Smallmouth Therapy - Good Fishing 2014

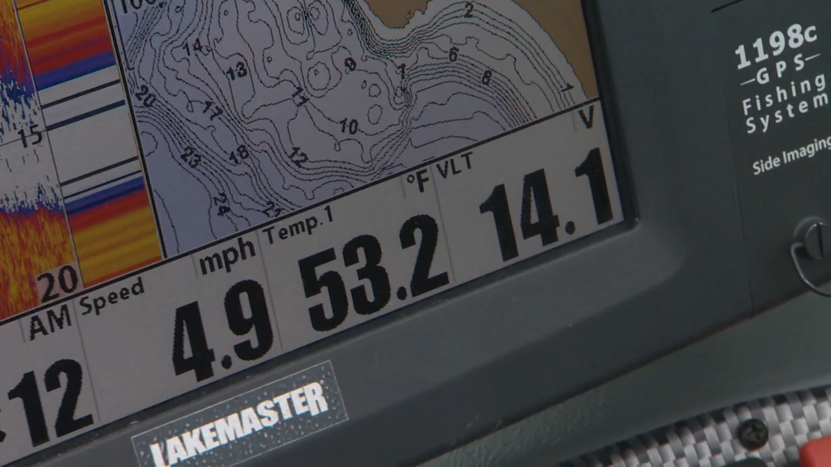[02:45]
On screen: water 53.2°F, speed 4.9 mph
Water temperature is 53 degrees. That's cold.
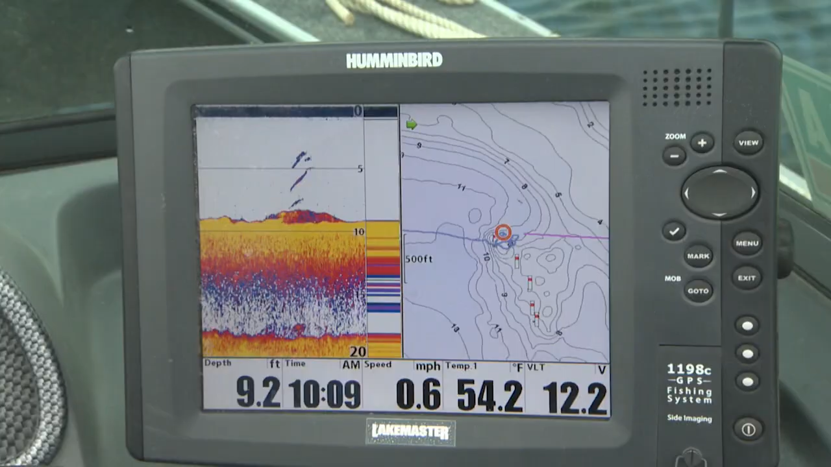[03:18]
On screen: depth 9.2 ft, water 54.2°F, speed 0.6 mph
And you can see the bottom like it's your bathtub. Oh!
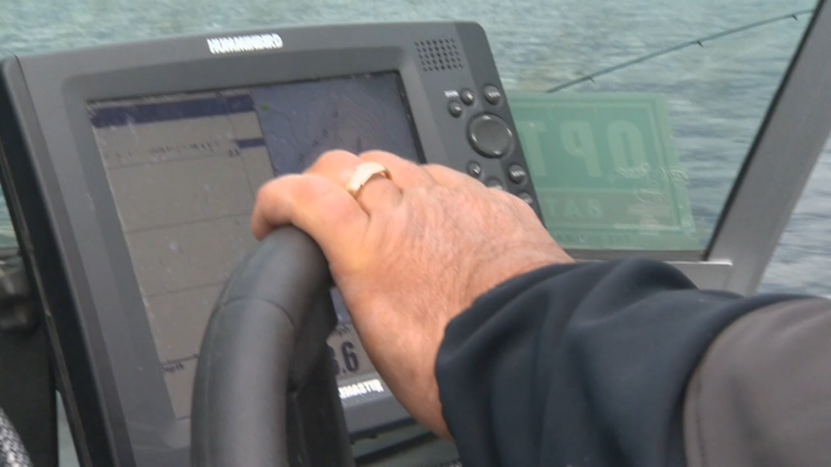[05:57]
Well, got another little reef here, huh?
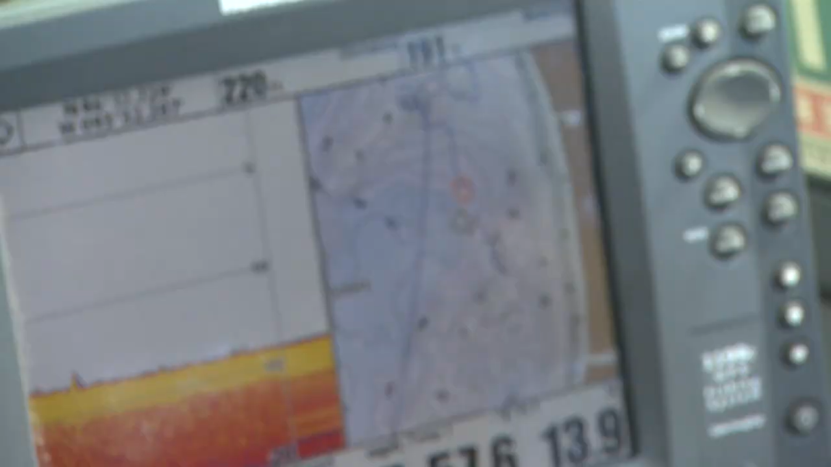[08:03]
but there's like they're, the water's so cold, they're still just up on the reef feeding.
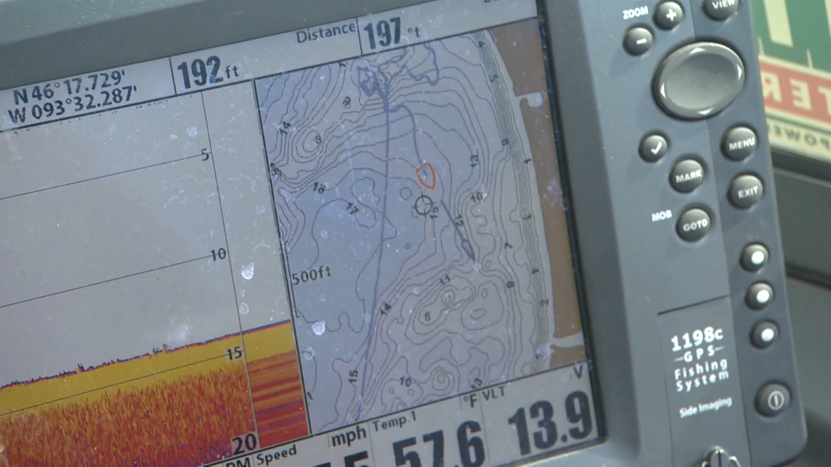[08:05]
On screen: water 57.6°F
Which probably means that the bulk of the bigger fish, they're not up on top here, but they're using this reef, or some place on an edge.